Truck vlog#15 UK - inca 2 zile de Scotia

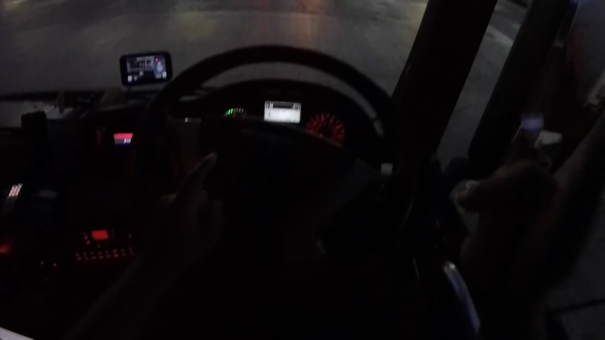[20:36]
Nu pun camera afară, că e destul de beznă și întuneric. Ce face ăsta?
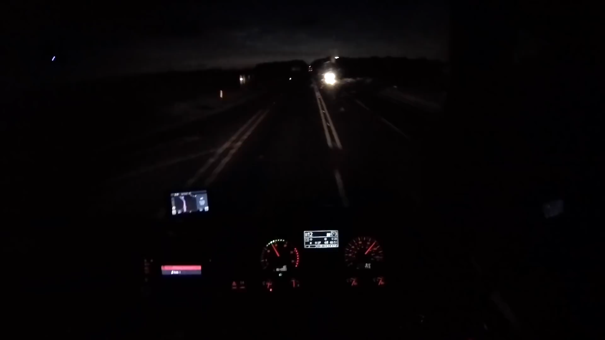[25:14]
dar credeți-mă că este al dracului de obositor. Deci vedeți cum e afară, sper să se vadă pe cameră, deci e destul de luminat. Ceasul este 12 și un sfert, noaptea, da? 12.00.15. Deci, nu, peisajul într-adevăr e ceva ce eu nu am mai văzut până acum, la ora asta așa luminat.
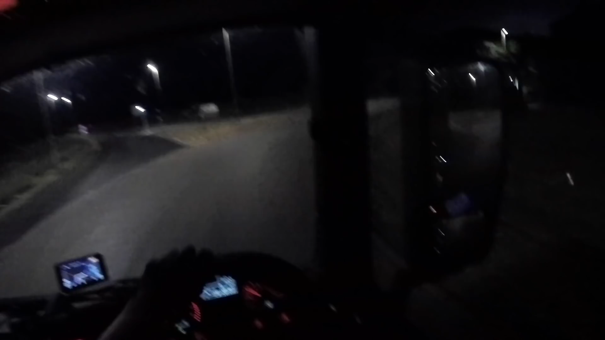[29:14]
la becurile astea e, hai de capul meu, jale.
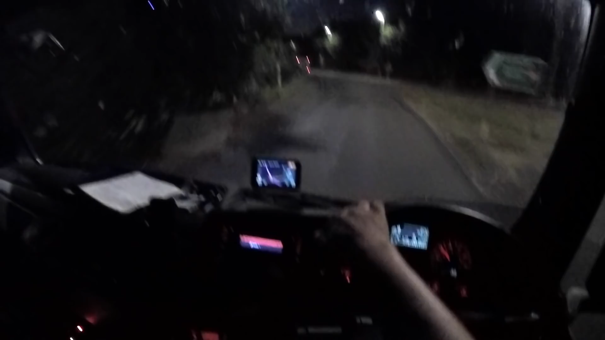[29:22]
Acum cred că am coborât un pic și am un deal în față de nu se mai vedea așa lumina, da. Da, în 3 km o să fac stânga pe naționalul ăla mai îngust. O să trec pe lângă colegii mei, o să-i salut așa prietenește. Glumeam, nu fac de asta, îi las să se odihnească, că și ei mâine au la fel de frecat menta toată ziua și seara, încărcare și livrare.
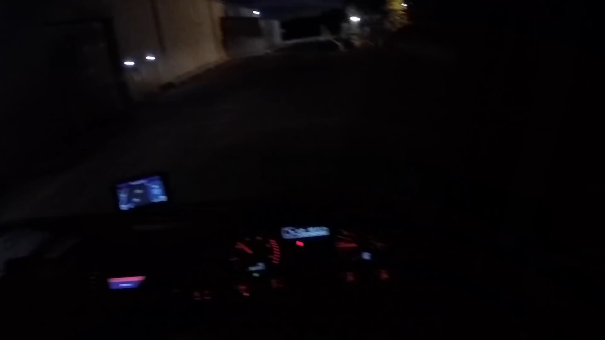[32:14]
Da, deci mă uit la celălalt și nu vine să cred că de luminat este pentru ora asta.